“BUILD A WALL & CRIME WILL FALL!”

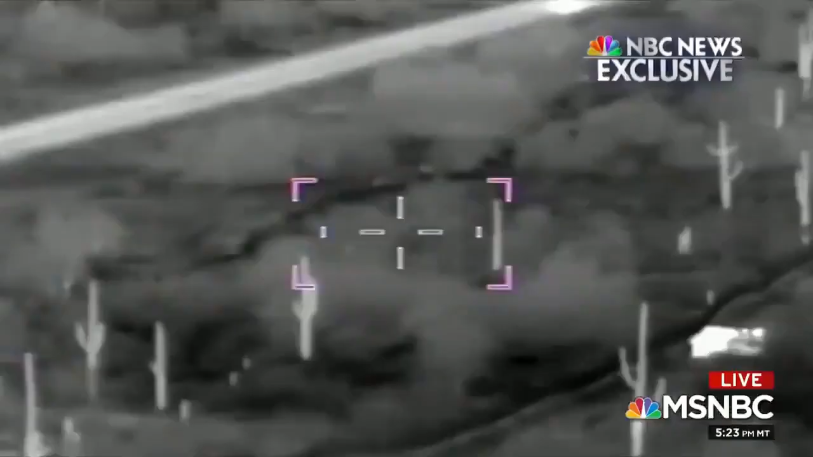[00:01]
In this nighttime video from the Border Patrol, you can see a bus in Mexico dropping off dozens of migrants.
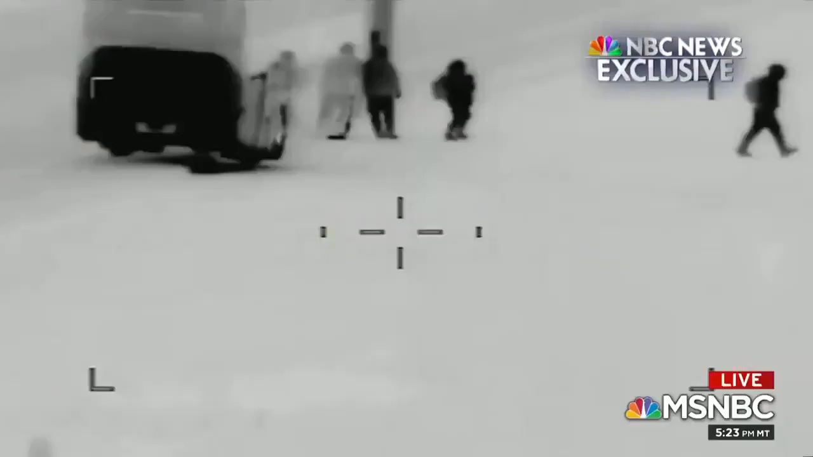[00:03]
And then they simply walk across a remote stretch of the Arizona border, marked only with a small fence.